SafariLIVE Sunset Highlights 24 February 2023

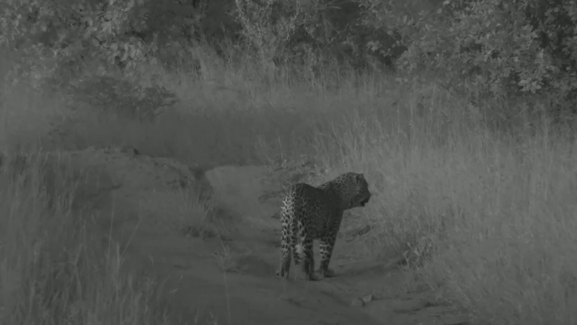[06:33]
well we found him again he's scent marking scratching urinating and he prefers to be followed than to be in front of him so he hasn't changed his course much i think what he did is he just hid in the bushes until he moved away and then he came back onto the road but now he can smell something we are in the infrared now
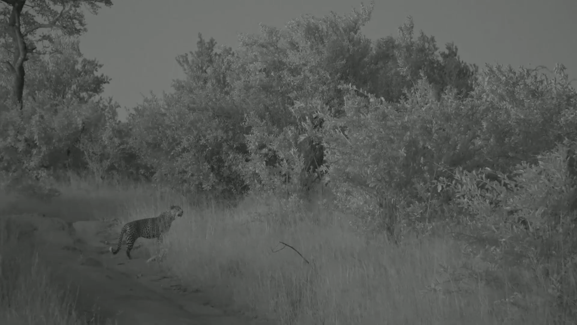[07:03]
giving him lots of space
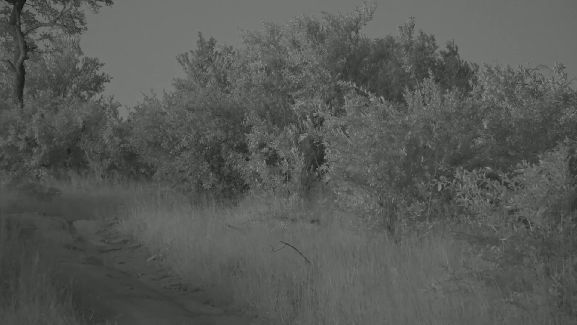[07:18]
i wonder what he's picked up on there let's move up a bit maybe we'll be able to see
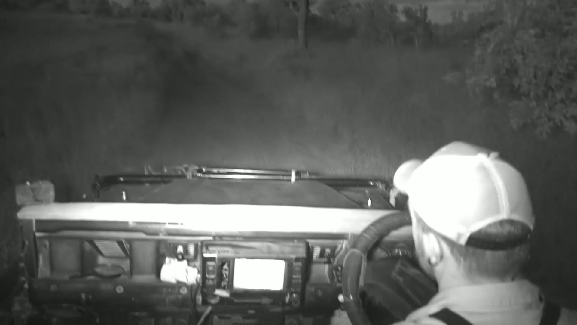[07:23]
lose him very quickly in this undergrowth